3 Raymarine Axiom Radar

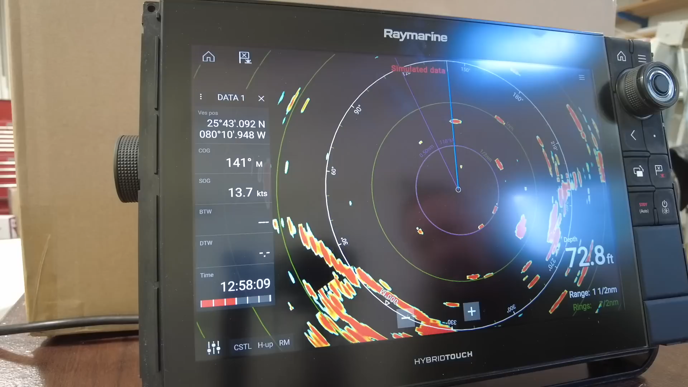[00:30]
this is simply an aid to navigation to show us where a safe road is to travel whether it's a dark or limited visibility situations another
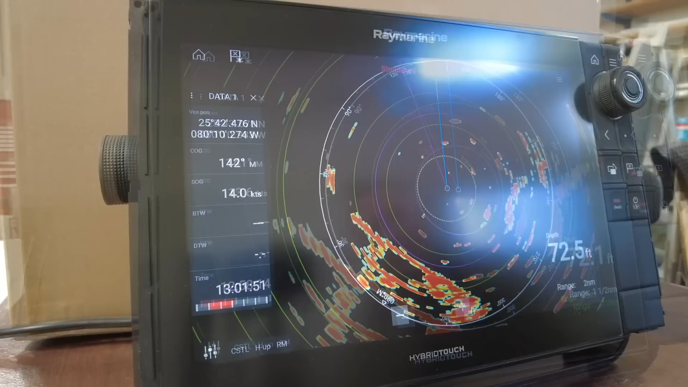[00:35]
feature in the radar application is to be able to turn off the scanner without shutting the entire system down
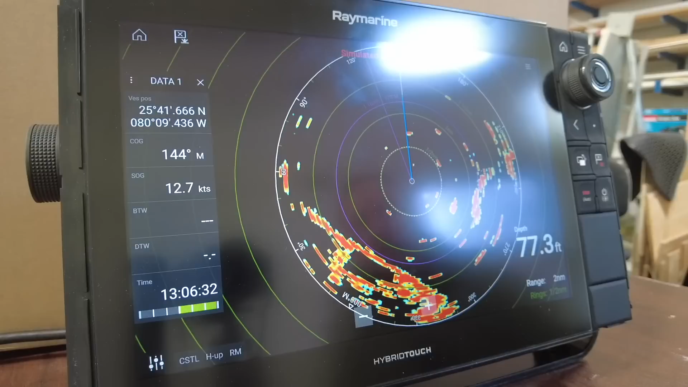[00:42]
from a safety standpoint as we approach boats and docks we'll want to turn off the radar scanner simply press and hold the menu button and select the transmit on off this will allow us to put our radar on standby as we conduct our business when
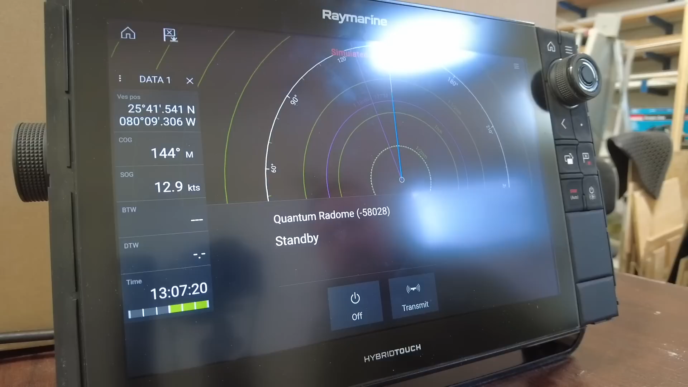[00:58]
you're ready to get underway and it's safe to do so simply press the transmit button and the rain marine will the radar will continue to operate some other information you'll need to check when you start up the radar are the gains press and hold the icon on the bottom left corner this allows you to check your color gain your sea clutter your rain and your
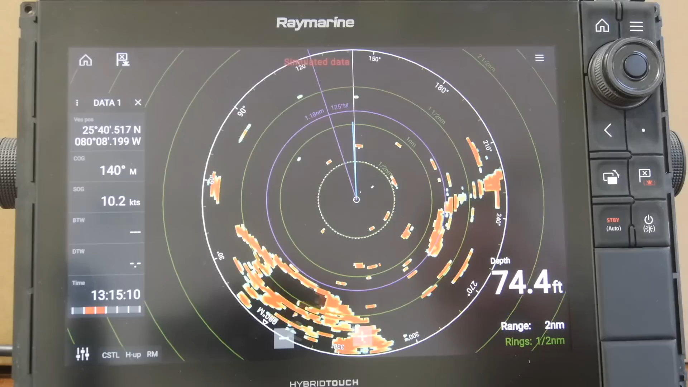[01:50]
press anywhere on the screen and then press the back button to get you back into the radar screen the next setting we want to set up is what mode we operating in while we travel on the lake for the shoe swap lake we'll select the menu item and
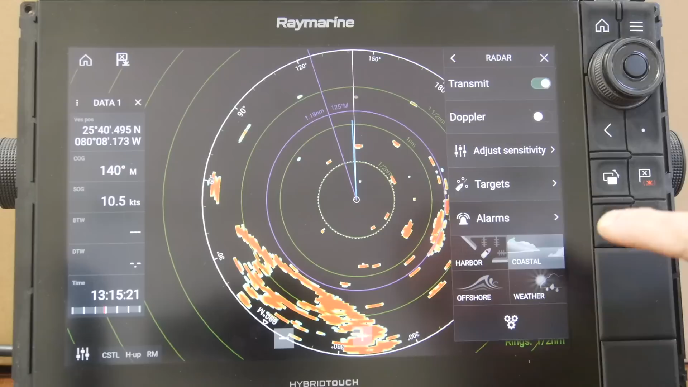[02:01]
we'll select the coastal option on the bottom right part of the screen as part of the standard operating procedure for the radar screen we'll be using the electronic bearing line in the variable range marker very frequently so in order to do so we will
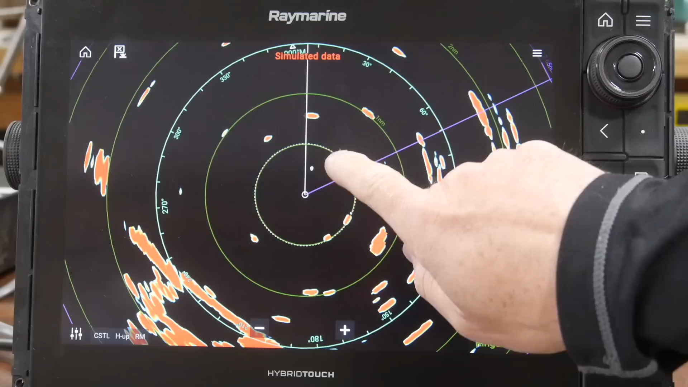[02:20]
simply select anywhere on the screen and choose more options until you see the VRM and EBL one option so we will turn it on and that will now give us the option to use the electronic bearing line as we always use it to find a safe route of passage and by pressing the center button on the rotary dial we can actually toggle between
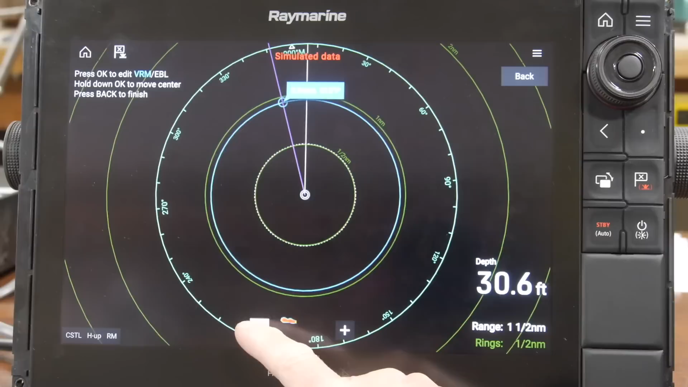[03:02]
the electronic bearing line and the variable range marker so we'll leave it like that and we'll use the plus and minus buttons icons on the bottom of the screen to range in and range out and we're just going to leave it like that if the back button is pressed you'll notice that the EBL and the variable range marker are locked into place and the rotary dial now becomes your range function the same as your plus and minus buttons in order to get back to the variable range marker and EBL adjustments simply press anywhere on the screen hit
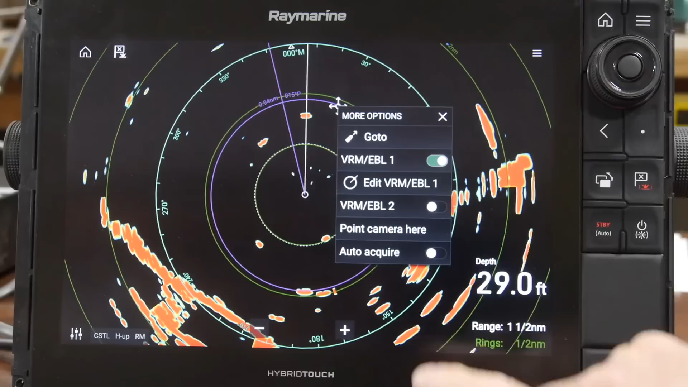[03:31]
more options turn on and off the variable range marker again and now that will bring the EBL and the VRM back into focus press the center button to toggle between the VRM press it again and now you can use the EBL as needed and we'll keep the EBL and the VRM in adjustment mode while we navigate on the rescue boat while navigating with the radar screen you'll
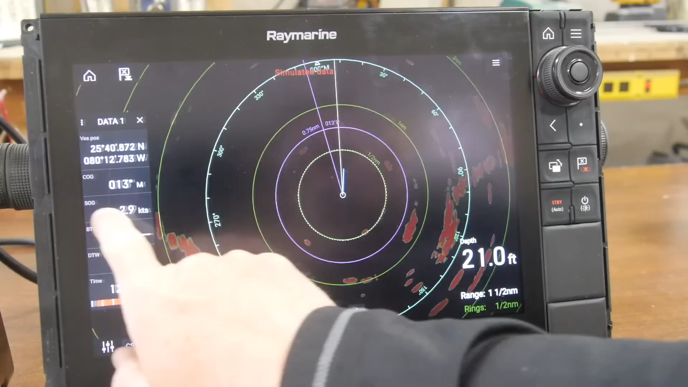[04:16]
we'll also have the bearing and distance to waypoints in order to if it accidentally disappears like you can slide it off the screen as as indicated before pressing this button over below the rotary dial with the one dot on it that will actually bring it back into bring it back into the screen pressing it again we'll hide it but
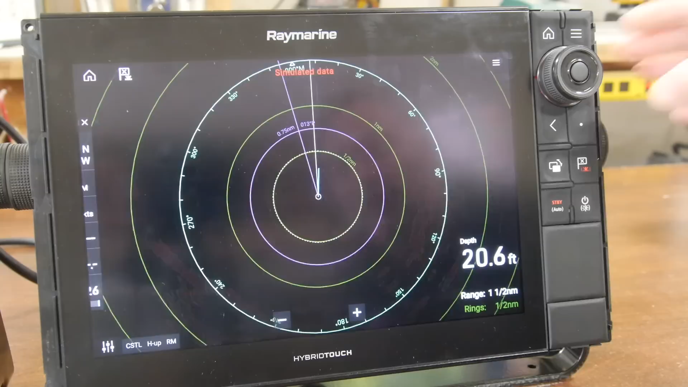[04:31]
in our case while navigating we'll always have that that information on the screen while we navigate another feature on the Raymarine screens is whether or not we want to show waypoints on the radar screen in order to show waypoints on the radar screen simply select the filter button on
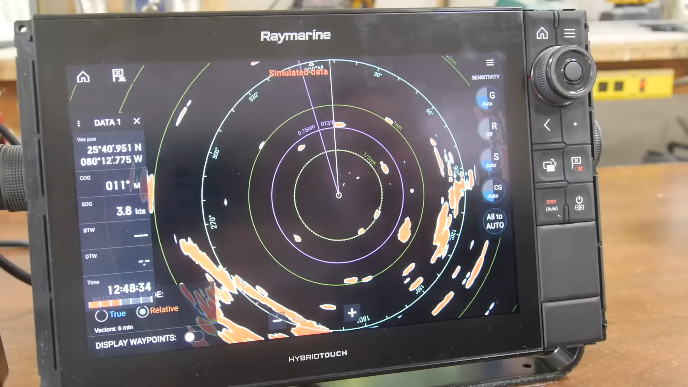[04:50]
the bottom left and you'll see the waypoint option to hide them or make them appear this you'll see when we turn them on that the X's appear in the system another
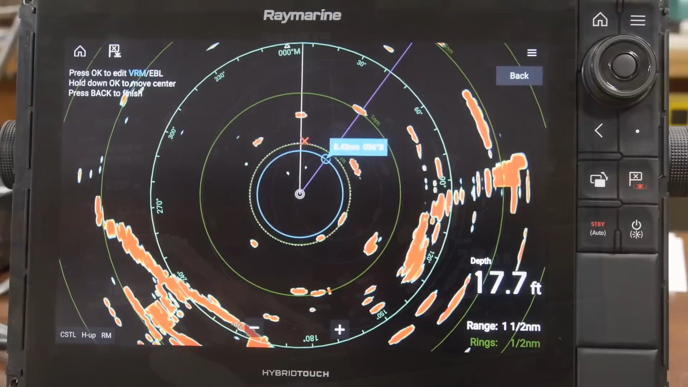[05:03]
thing to be conscious of is this uni controller has multiple functions on it not only does it have the dial on it this way and the center button to toggle but it also has an eight position knob just on the face and you'll see if i press it down it's adjusting the variable range marker and the electronic bearing line accordingly depending what i press in order to give you to give you a definite line
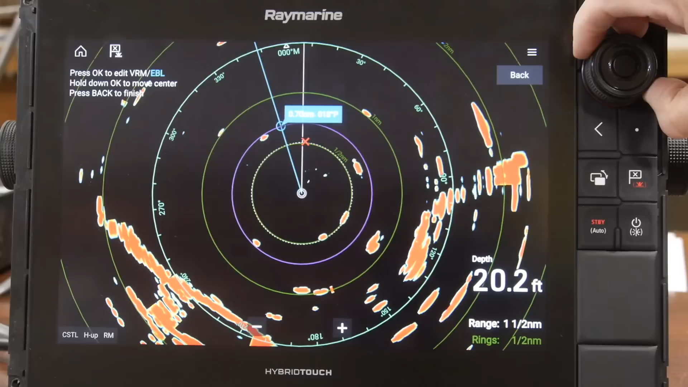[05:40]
we'll use the outside of that rotary knob to give us an exact mark on the electronic bearing line and then toggle between that and the variable range marker so we can actually see distances to targets